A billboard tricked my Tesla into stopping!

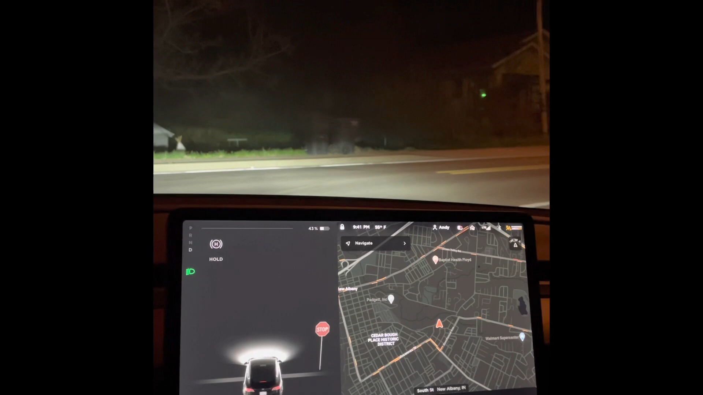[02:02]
It was picked by Elon himself. So let's get right to it. The billboard is up ahead. I'll go on and turn autopilot on. Now one thing about this sign is it is it appears to the car right after a blind curve. I think that's part of the problem is the first time the car sees it it's it's right up on the sign. Okay so there is the sign and you can see the car saw the stop sign